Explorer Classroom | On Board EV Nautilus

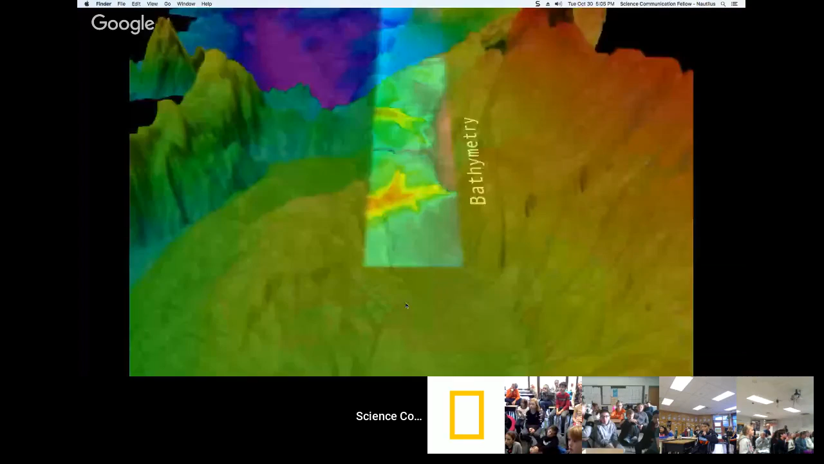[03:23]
We get a little bit of a picture like this. And now we can go down with the ROVs to take picture, to take video, and even take samples for the scientists.